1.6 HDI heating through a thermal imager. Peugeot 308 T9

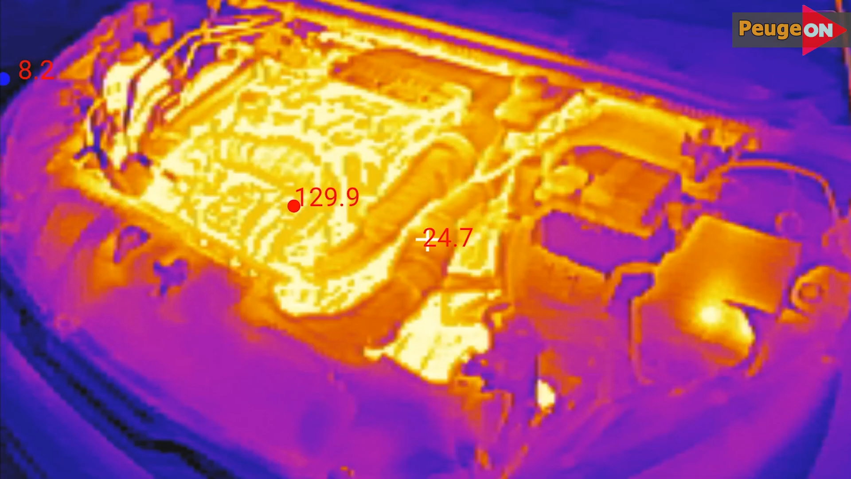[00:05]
specifically a 1.6 HDDI engine, 120 horsepower.
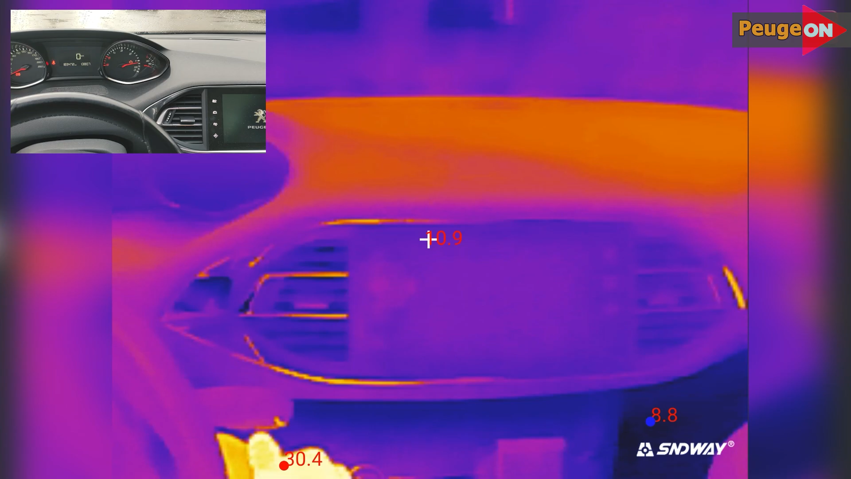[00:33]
You'll see directly here we have a 1.6 blue HDDI engine with 8 valves
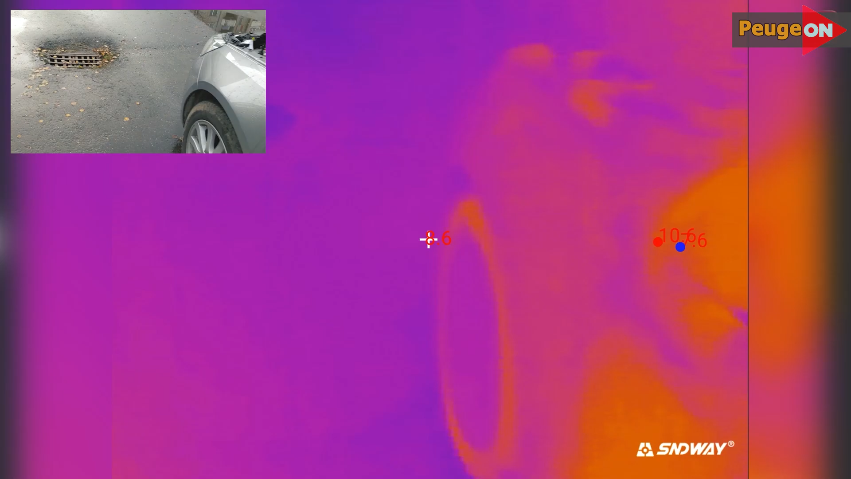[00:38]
and 120 horsepower on a 2015 Peugeot 389.
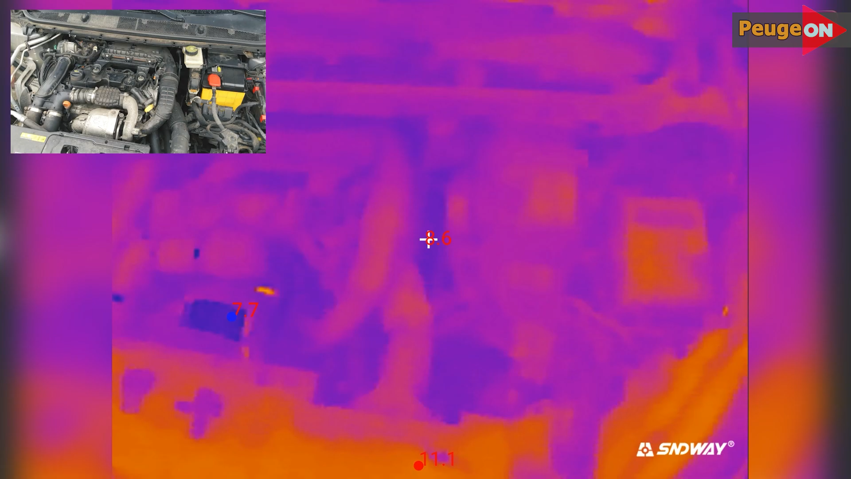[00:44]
Lucky for you, it's a unique opportunity. Let's not delay, the outside temperature is 8 degrees Celsius.
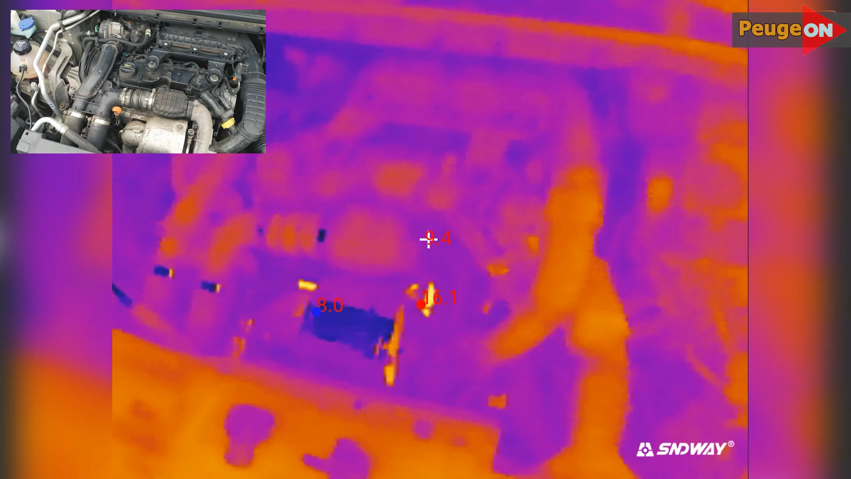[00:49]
The engine is of course cold. Let's see what happens. The first thing that starts to warm up is the exhaust system. Literally 20 seconds and the temperature is already under 20 degrees in the area of the exhaust manifold.
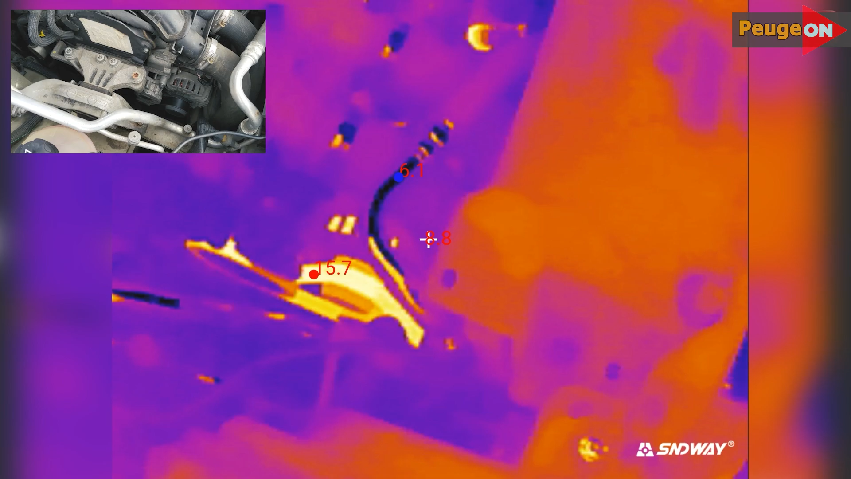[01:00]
Then another 10 seconds passed and the serpentine belt had already heated up to 15 degrees.
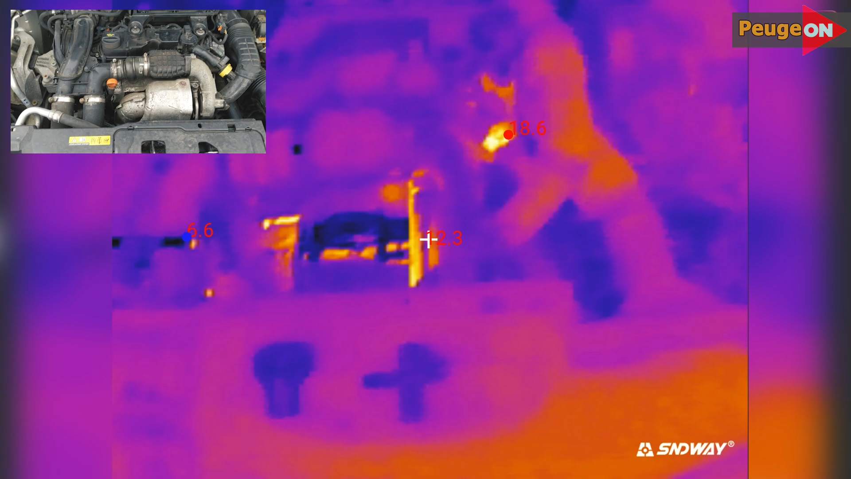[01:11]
About 30 seconds have passed, the temperature in the area of the exhaust manifold is 32 degrees. The crankcase gas sensor also heats up to about 15 degrees.
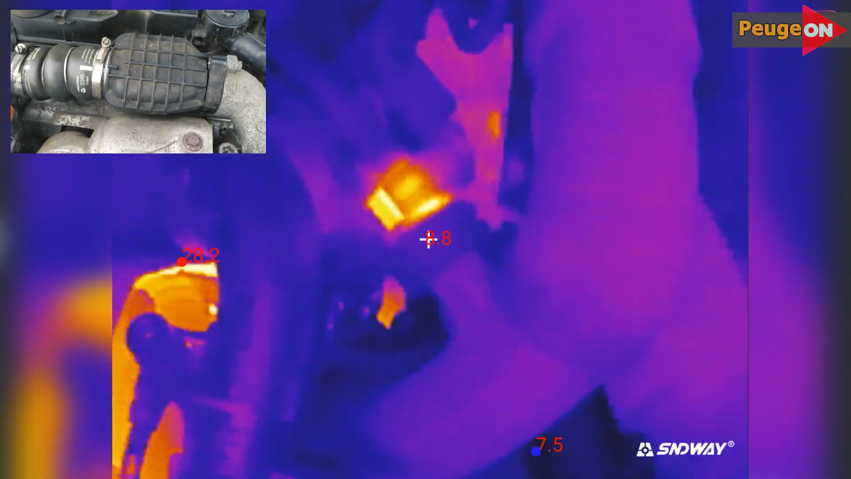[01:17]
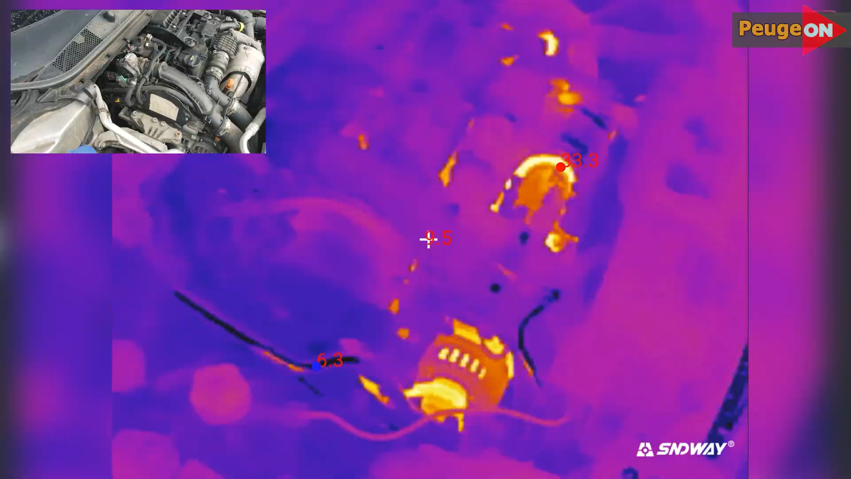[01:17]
Everything else is quite cold.
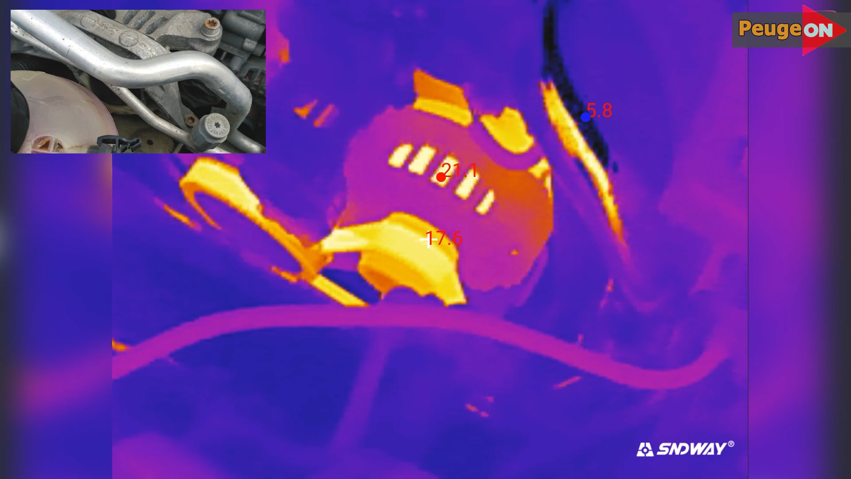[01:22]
1 minute and 20 seconds passed and the generator started to warm up to about 20 degrees. The belt temperature is 18 degrees. The exhaust manifold is still warming up. Temperature in the area of the spark plug injectors.
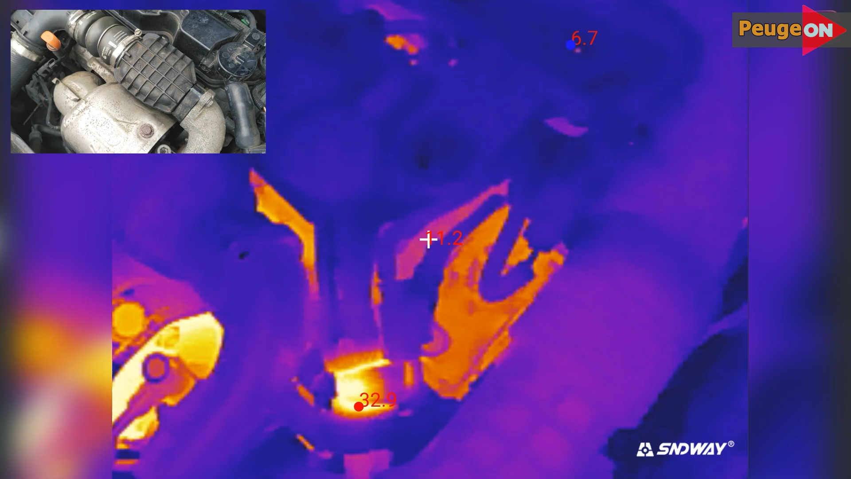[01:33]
Glow plugs are 16 degrees. The crankcase gas sensor is 32 degrees.
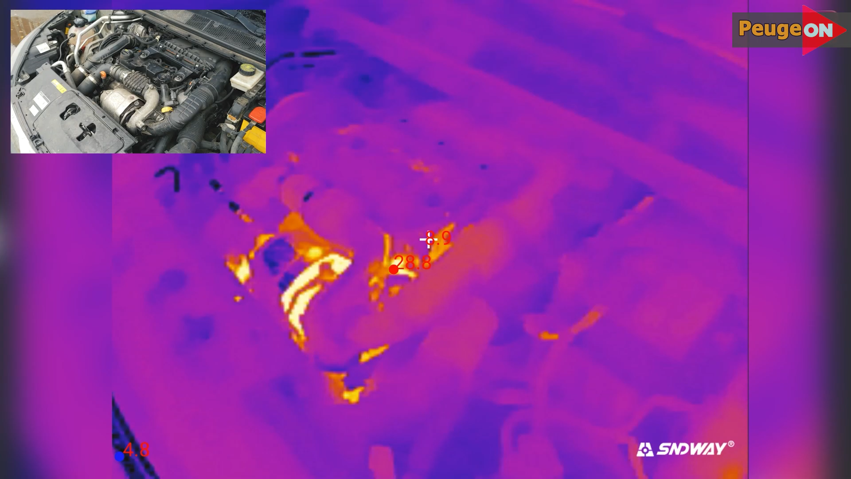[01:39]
The turbine has warmed up to 30 degrees. Let me remind you, 2 minutes have passed.
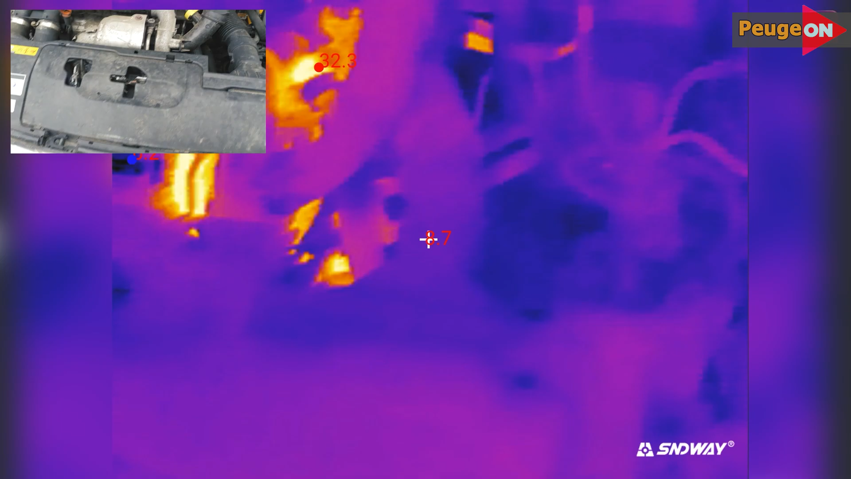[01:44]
It is clear that the power fuses are starting to heat up but not critically at all. 11, 12 degrees.
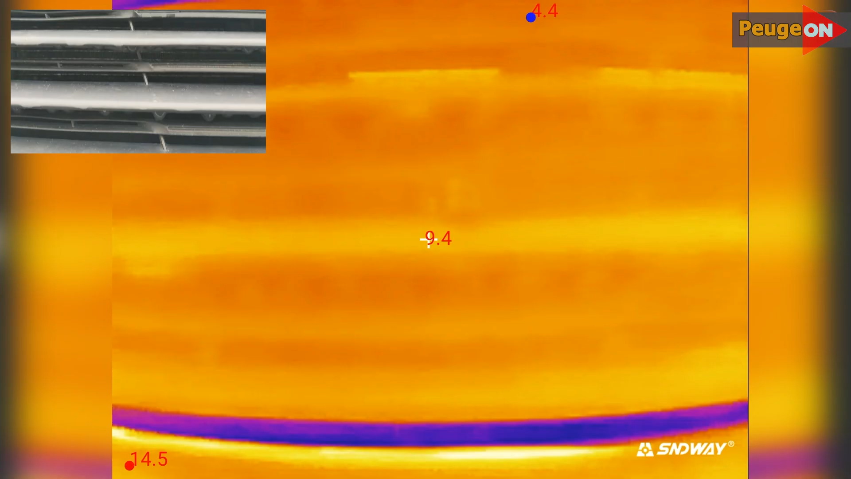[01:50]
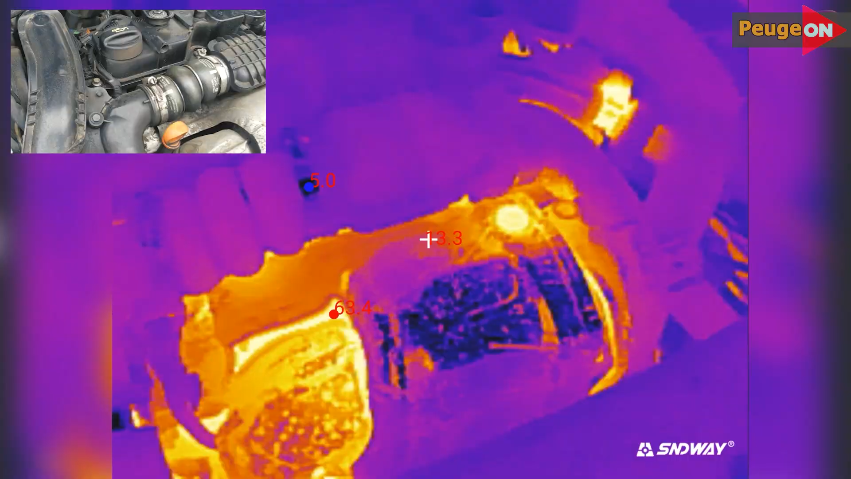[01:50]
The radiator as you can see is still cold which is logical in principle. 3 minutes have passed. The temperature in the area of the exhaust and turbine was 60. 65 degrees.
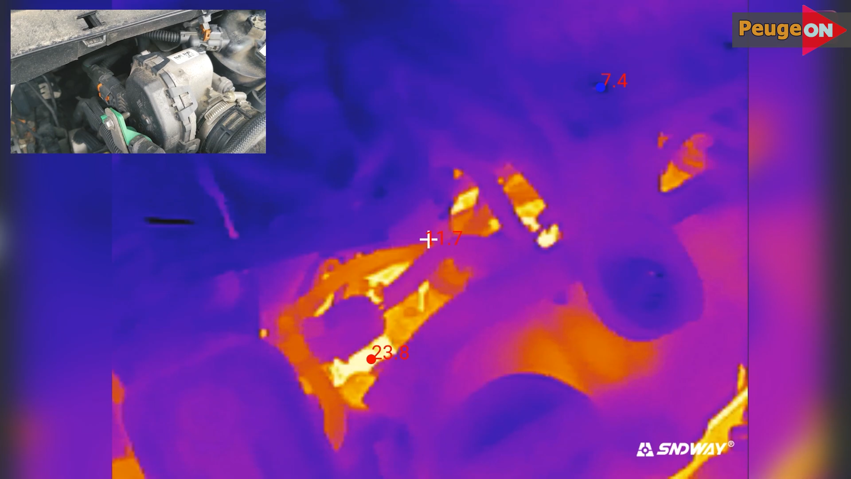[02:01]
The generator warmed up to 32 degrees. The area of the spark plug injectors.
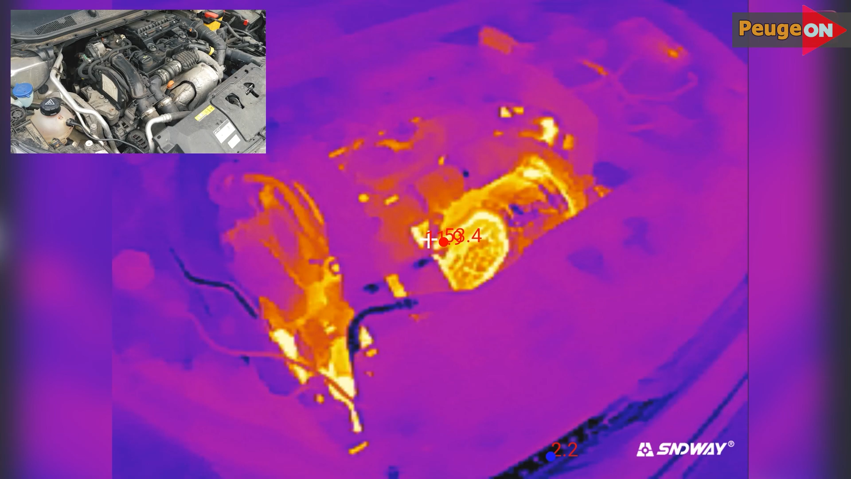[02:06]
The plug injectors warmed up to 25 degrees. But let me remind you, 4 minutes have passed.
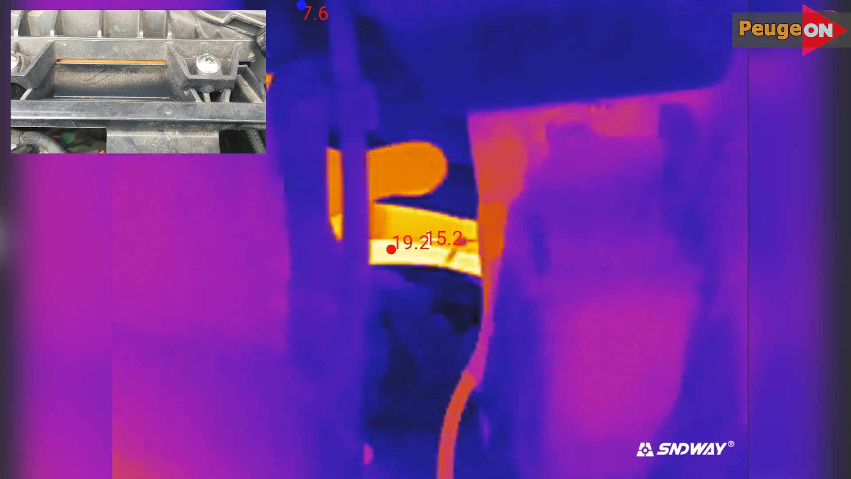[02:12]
Overall the picture is something like this. The engine is slowly starting to warm up.